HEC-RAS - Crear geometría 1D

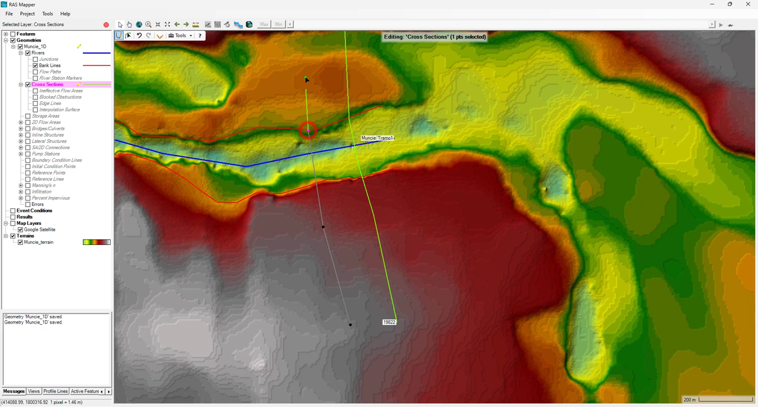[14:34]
los números más altos serán los puntos más aguas arriba. Esto lo vais a ver más claro cuando digitalice otra sección aquí. Y ahora le doble clic. El número que se le va a asignar es menor que este. Este es 19.822. Este es 19.660. La asignación es aleatoria, aunque hay maneras de configurar cómo se asignan estos números. Normalmente yo no lo modifico. Aquí vemos que vamos a hacer esto transversal en este punto y luego lo voy a llevar hasta aquí otra vez.
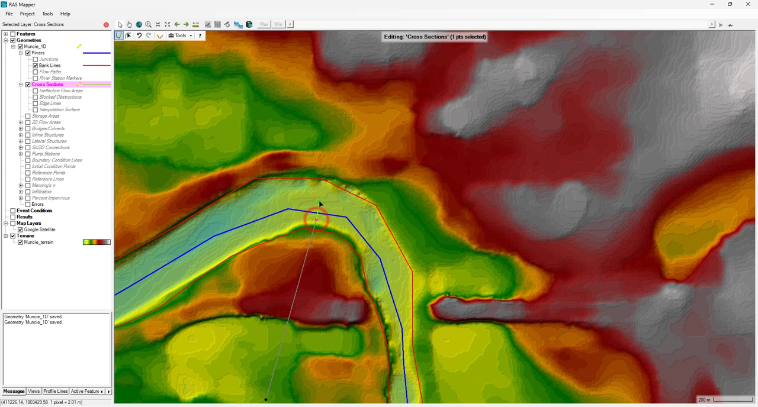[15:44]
Digamos que aquí pasaría a la parte media del meandro. Aquí hago una sección bastante, bastante ortogonal. Digamos que así. Incluso podría hacerla más ortogonal. Vamos a borrarla con control Z. Voy a hacer un zoom out desde aquí. Aunque aquí ya veo que esto es una zona de inundación importante y podría alargarlo más. Pero ahora estamos modelando en 1D. No compliquemos las cosas. Hagamos esta sección aquí. Aquí he hecho esta sección. Y ahora vamos a hacer secciones transversales que en la parte interna estén más cercanas y en la parte externa se vayan abriendo.
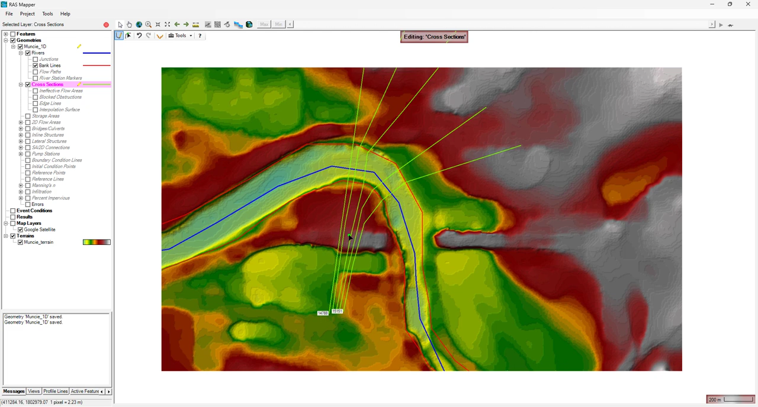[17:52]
Y me abro un poco más por aquí. Y así vais viendo que me puedo ir adaptando al meandro. Y por el otro lado, lo mismo. Por el otro lado, lo mismo. En las zonas de meandro vais a tener más densidad de secciones transversales. Y, por ejemplo, en las zonas donde el flujo sea un canal más recto, pues necesitaré menos. Aquí, por ejemplo, con que haga un aquí. Y me vaya otra por aquí. Y una aquí en medio. Vamos a hacer una aquí. Me puedo venir así. Y aquí ya empiezo a irme perpendicular.
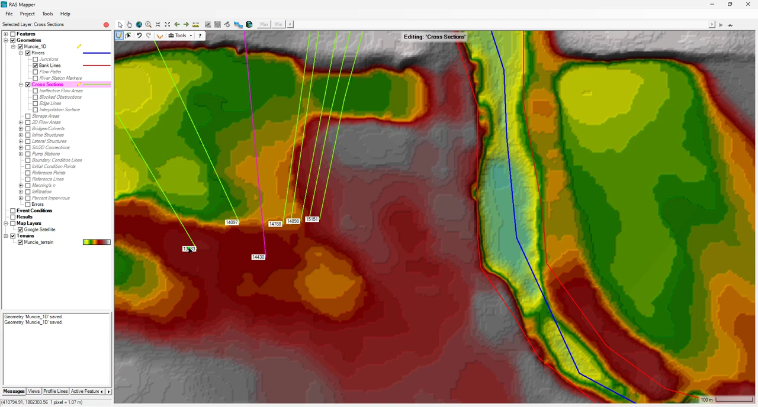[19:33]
Ya tiene esta ubicación. Y por lo tanto veis que efectivamente los códigos, los stations que ha puesto, van de números menores a números mayores aguas arriba. Muy bien. Ahora sí, le doy pause y regreso cuando haya puesto todas las secciones para que comparéis vosotros un poco.
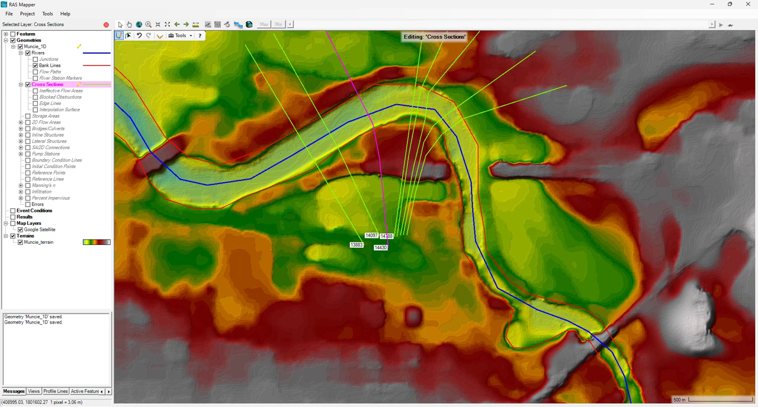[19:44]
Y acabaríamos la lección ahí. Bien, quería volver al final, pero en la medida que iba digitalizando me he dado cuenta que es importante que veamos que en la zona de los puentes,
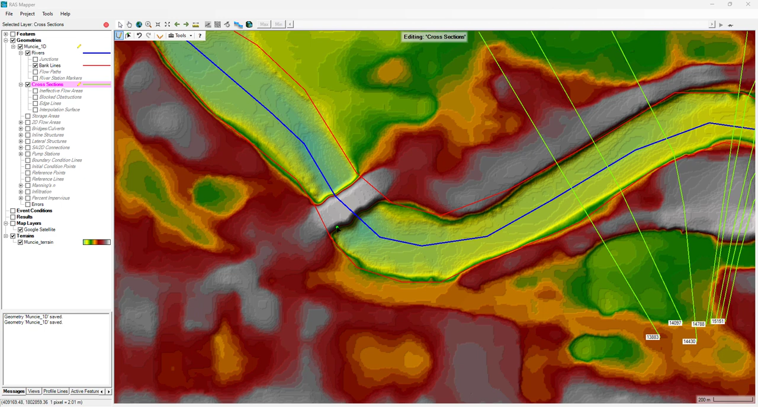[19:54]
como es este el caso, es conveniente poner justo, justo en la entrada y en la salida del puente unas secciones transversales. Así que en este caso vamos a poner una sección por aquí, justo, justo antes de la entrada y vamos a poner otra sección por aquí, justo, justo a la salida del puente.